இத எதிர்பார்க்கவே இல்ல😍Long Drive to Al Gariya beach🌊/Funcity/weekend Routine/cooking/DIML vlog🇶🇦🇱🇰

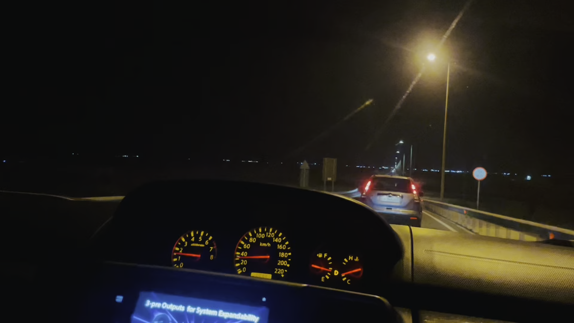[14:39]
ஒரு வழியாக 100 kilometers வந்து பாஸ் பண்ணி நம்ம வந்து லொக்கேஷனுக்கு வந்தாச்சு. ஸோ இந்த பீச் பொறுத்த வரைக்குமே பார்த்தீங்கன்னா இதுவும் வந்து கத்தாரில் ஒரு ஃபேமஸான டூரிஸ்ட் ஸ்பாட் தான்.